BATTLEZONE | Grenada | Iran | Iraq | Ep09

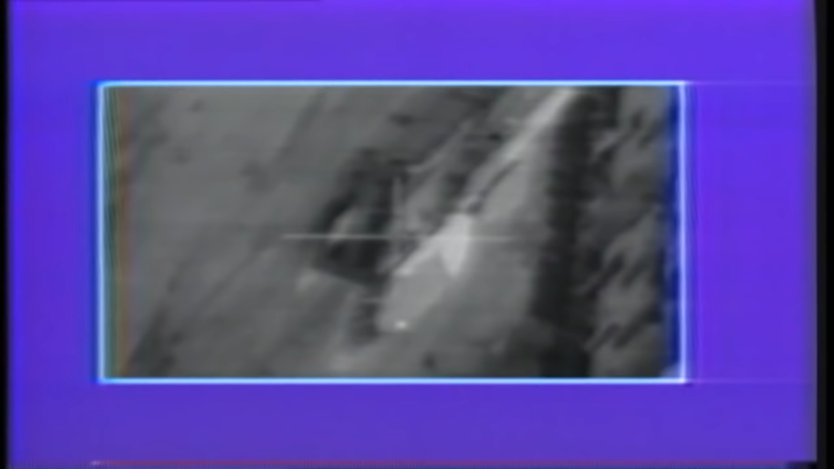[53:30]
Gaddafi's circular white tent and even the tent poles are clearly visible. Members of his family were reportedly killed and wounded here. Finally, the F-111s approach Tripoli Military Airport.
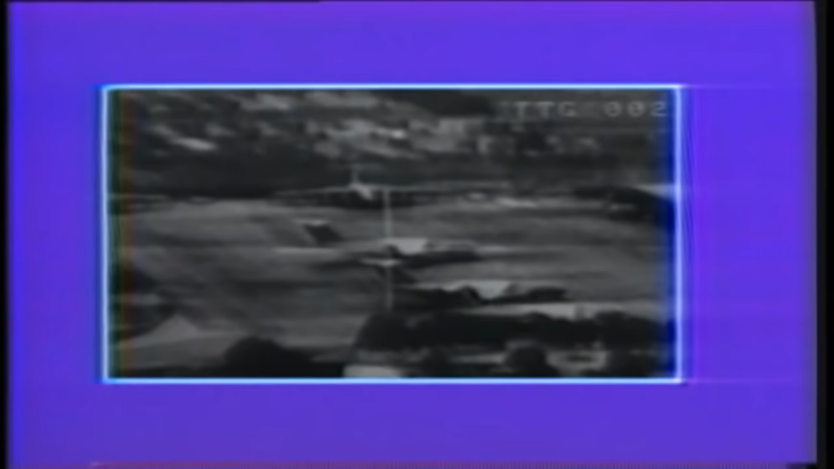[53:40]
Here, five Ilyushin 76 transports on the ground are severely damaged by Snake Eye retarded bombs.
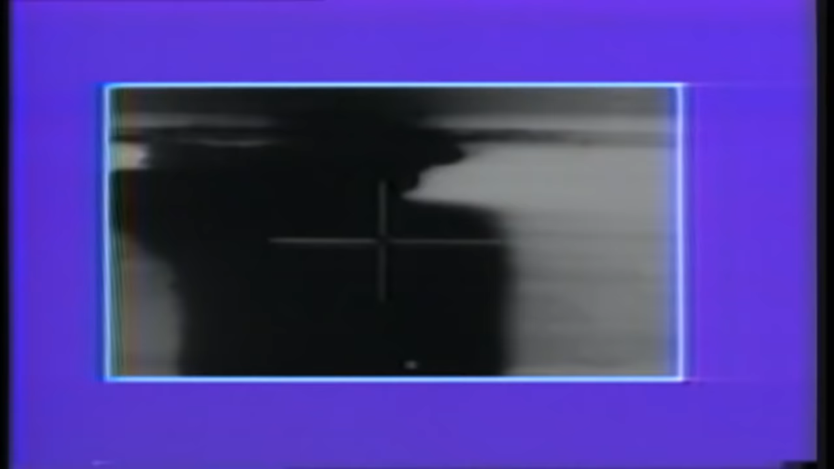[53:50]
In the Libyan capital, the attack erupted.